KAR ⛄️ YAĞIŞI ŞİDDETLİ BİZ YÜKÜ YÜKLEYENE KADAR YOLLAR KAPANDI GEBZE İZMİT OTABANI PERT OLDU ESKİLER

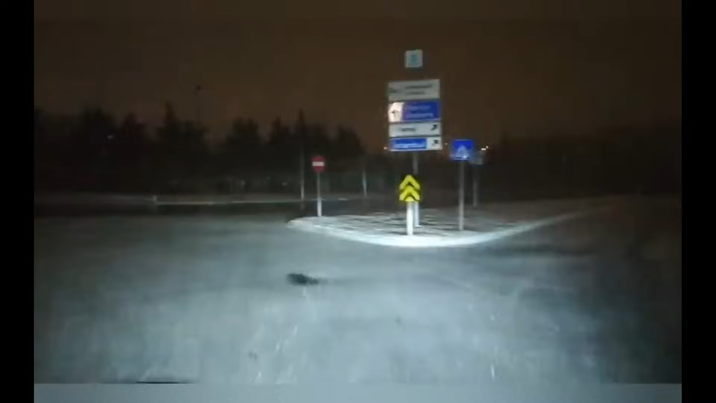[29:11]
O ne var diye burada çok yavaş davranıyoruz. Niye derseniz. Ne olur ne olmaz. Tam keskin bir dönüş yaptığımız için.
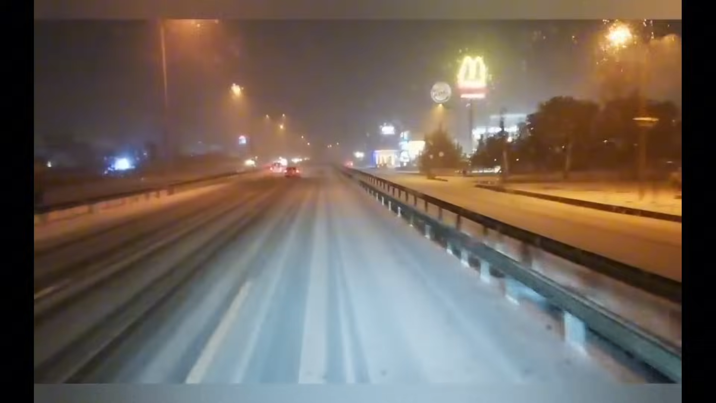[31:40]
Çıkışımızı da yaptık arkadaşlar. Çıkışımızı da yaptık.
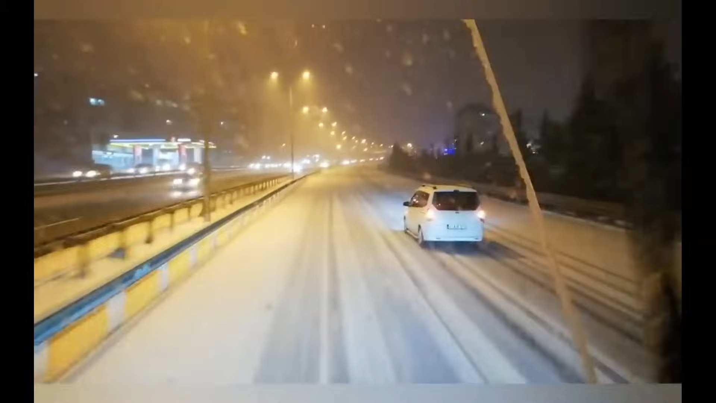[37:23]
Bir dayı. 41 ACF. Aga senin 4000. Bu yana gelme benim üstüme beri. Üstüme gelme. O yana git. Bak o yanda bir sürü yol var. Ah dayıcığım benim. O yana git yani. Vay vay vay vay vay.